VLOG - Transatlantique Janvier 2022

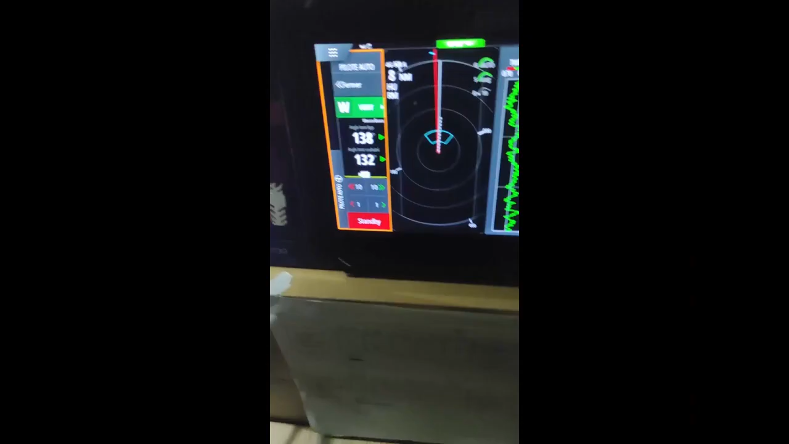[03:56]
la vitesse et la direction du vent, et à l'approche des côtes surtout, à éviter tout risque de collision à l'aide du radar.